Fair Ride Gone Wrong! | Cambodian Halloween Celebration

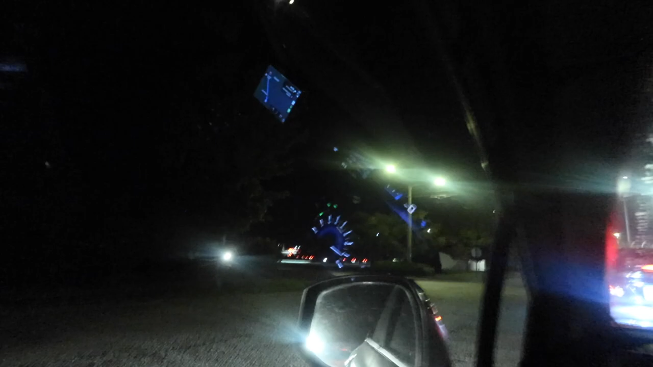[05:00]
But all the red that's like right there is all the cars.